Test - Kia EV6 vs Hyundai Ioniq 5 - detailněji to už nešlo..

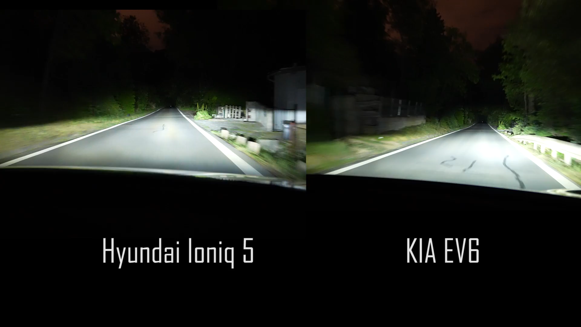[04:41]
vozovku EV6 daleko lépe. Dokáže vystínovat souběžně a protijedující provoz.